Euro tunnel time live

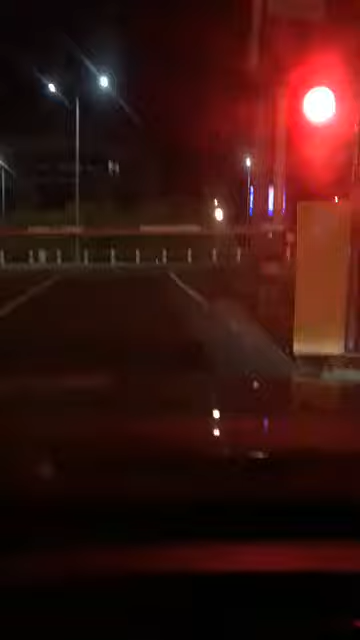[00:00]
The lights are about to go green.
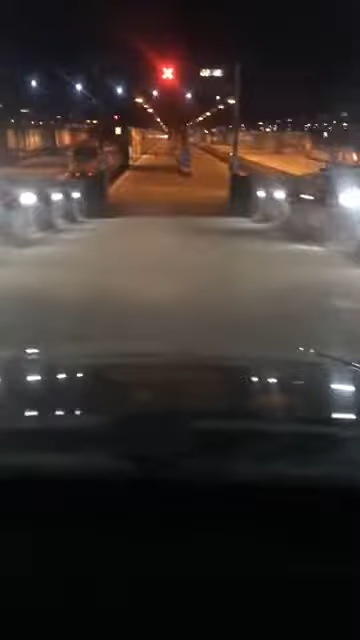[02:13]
Well, this is what it looks like, baby. This is what the Channel Tunnel looks like. Are we?